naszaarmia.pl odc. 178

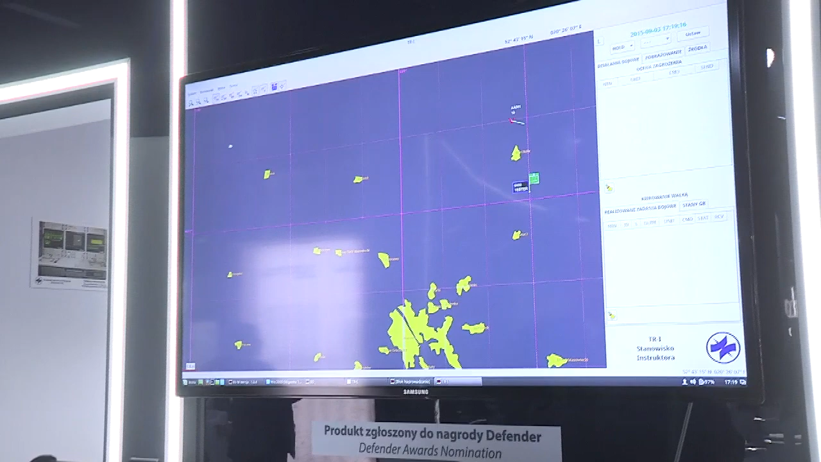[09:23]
Jest to trenażer służący do wsparcia procesu szkolenia.
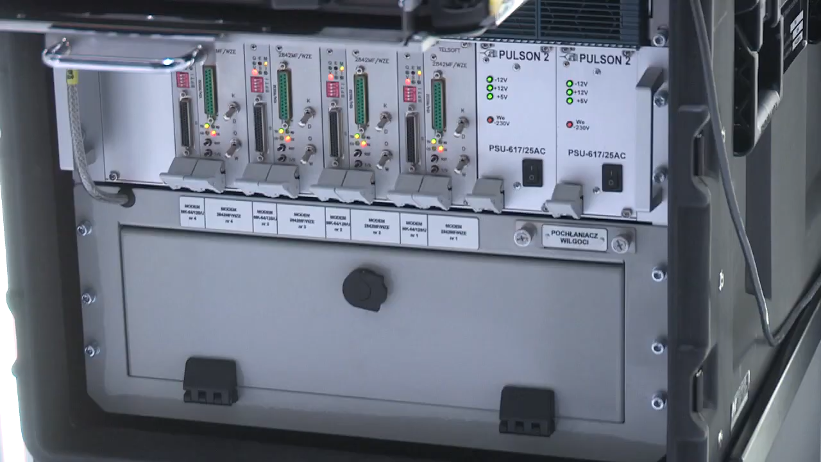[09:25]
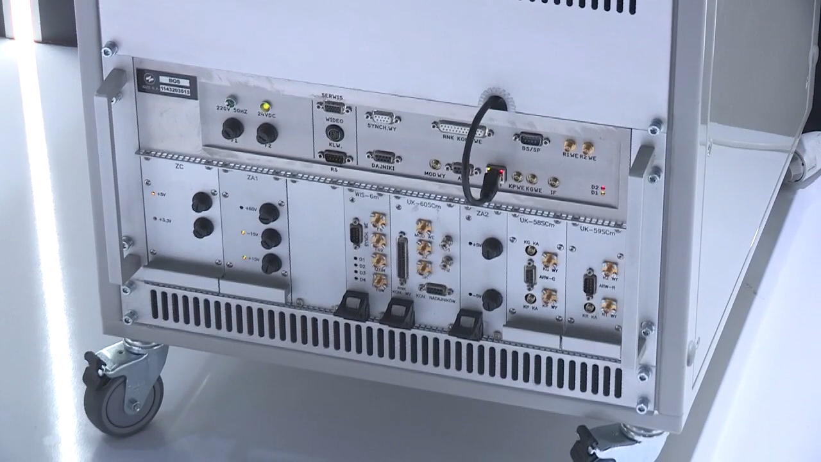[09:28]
Urządzenie służy nam do prowadzenia nalotów,
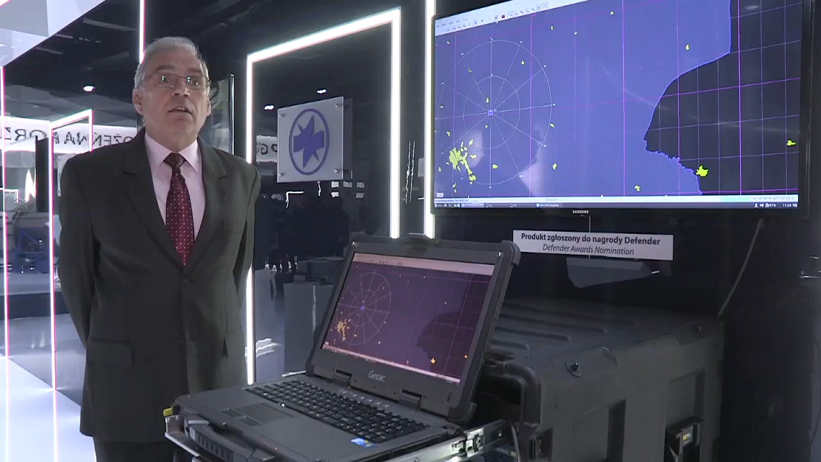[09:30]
symulowanych nalotów na ukrępowanie bojowe dywizjonu.
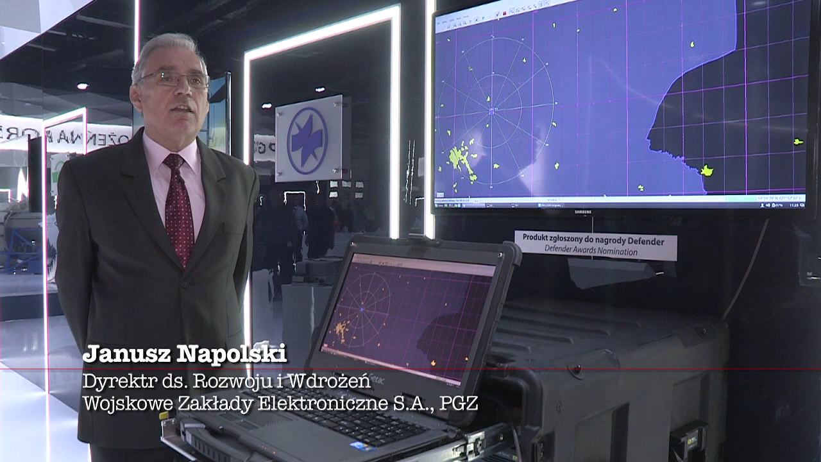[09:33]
Wyjątkowość tego urządzenia polegała na tym, że możemy zasymulować sobie dowolną sytuację powietrzną.